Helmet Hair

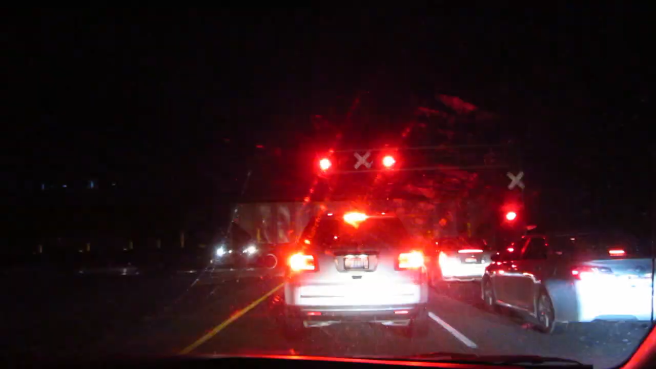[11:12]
We're stuck at the train tracks. The train tracks. So probably for a while. Do we need some light?